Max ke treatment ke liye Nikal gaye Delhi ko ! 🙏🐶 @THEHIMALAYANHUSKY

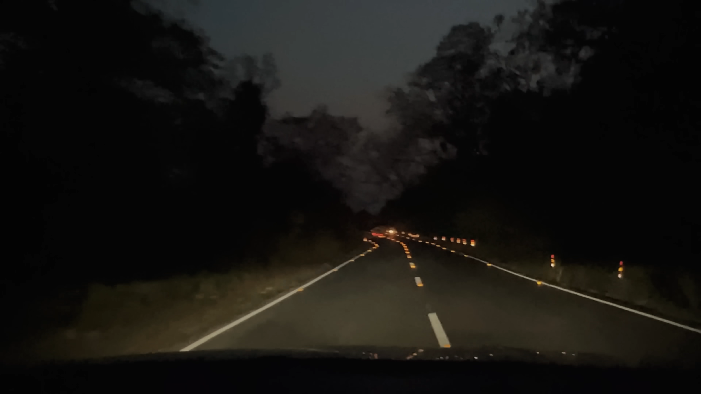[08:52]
सो हम लोग हल्द्वानी पहुँचने वाले हैं, मेरे ख्याल से यहाँ से एक घंटा और लगेगा। द रोड इज़ वेरी ब्यूटिफुल और मौसम बहुत सुहाना है।